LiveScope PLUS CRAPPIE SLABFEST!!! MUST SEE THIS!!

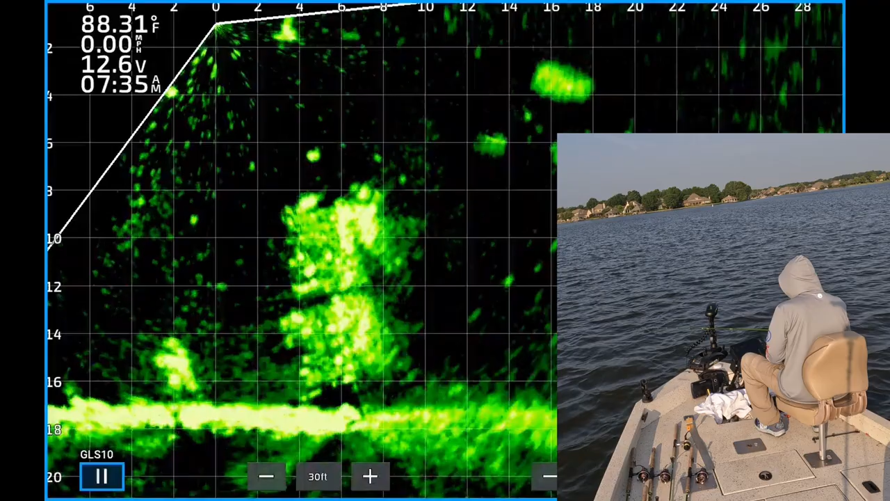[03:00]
On screen: water 88.31°F, speed 0.00 mph
There's one right under the boat. Goodness gracious. White crappie.
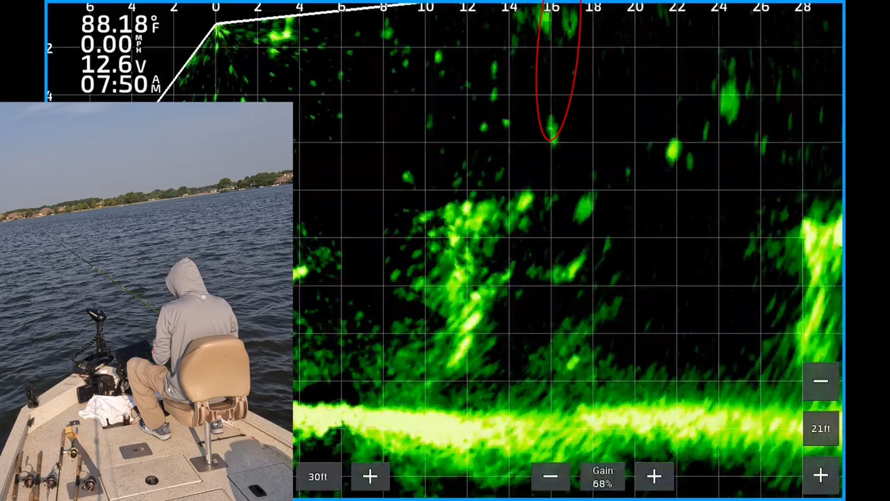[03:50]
On screen: water 88.18°F, speed 0.00 mph
There's one, 12 feet out. Oh, got off, dang.
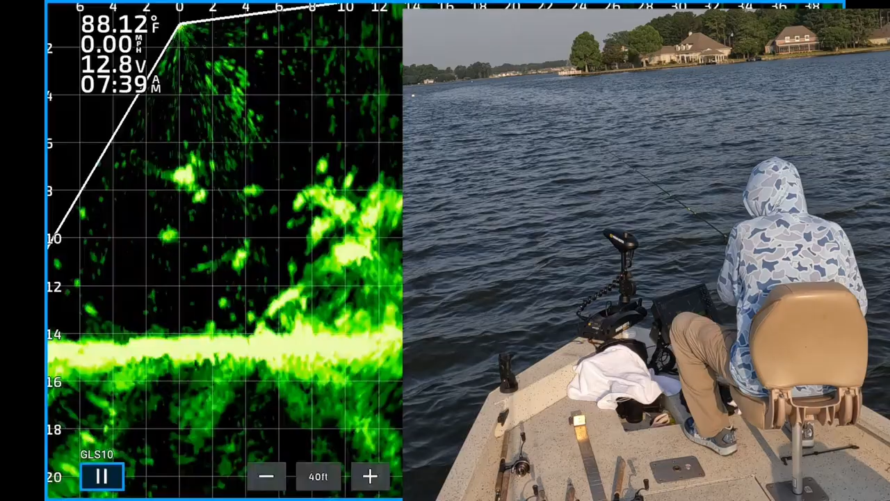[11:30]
On screen: water 88.12°F, speed 0.00 mph
There he is. Sucker followed it up. Get in here.
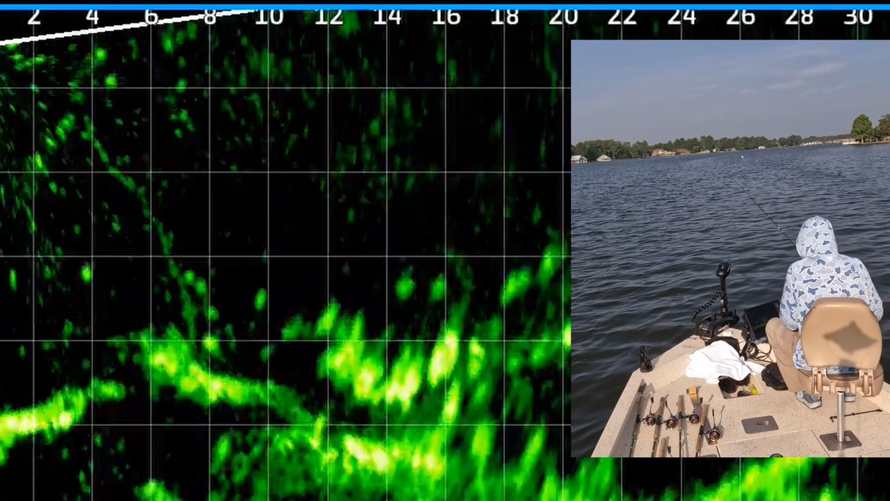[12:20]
There's one, finally, 16 feet out. And it was worth the wait. That's good.
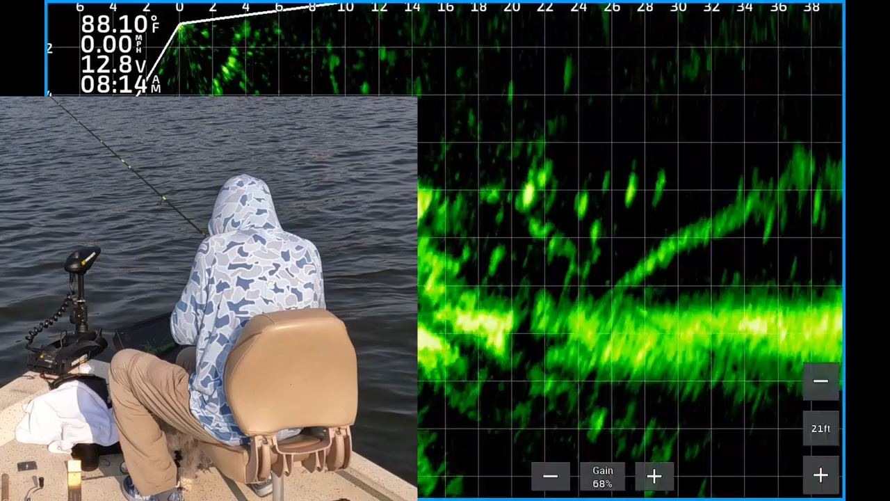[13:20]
On screen: water 88.10°F, speed 0.00 mph
Right here, right here. Hang on. We're going to the house. Hey, go home. Come on. There it is. Got him. Calling it a day. Oh, man, this is a good one. Good Lord have mercy.